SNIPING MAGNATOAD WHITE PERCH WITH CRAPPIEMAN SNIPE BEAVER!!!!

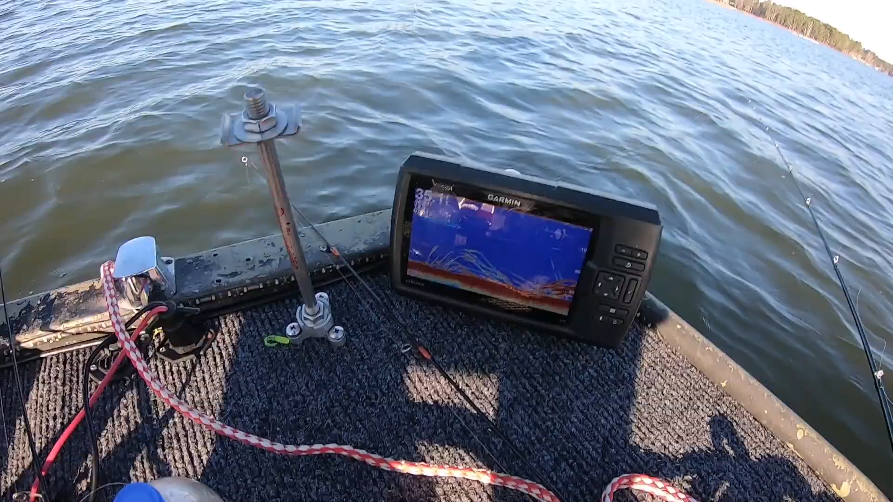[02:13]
Let me get down. Look at that. Found them. Bingo.
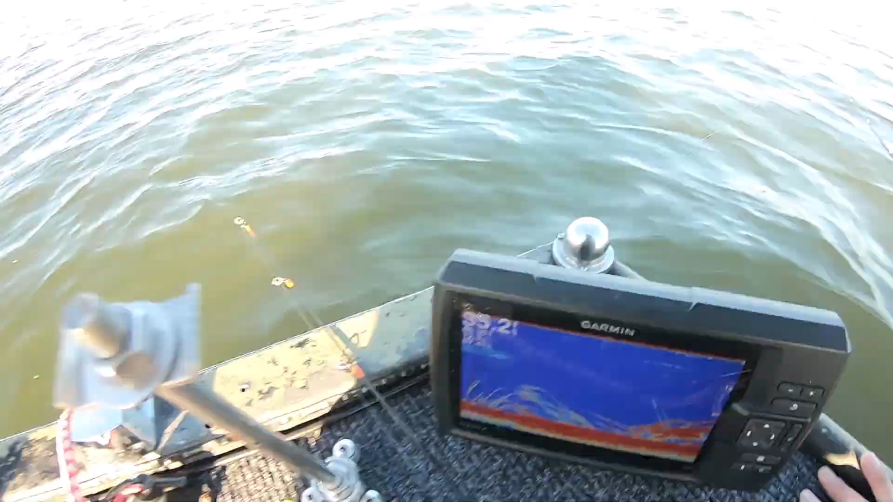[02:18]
Now let's fill this cooler up because I'm tired of searching all morning. Got them. There we go.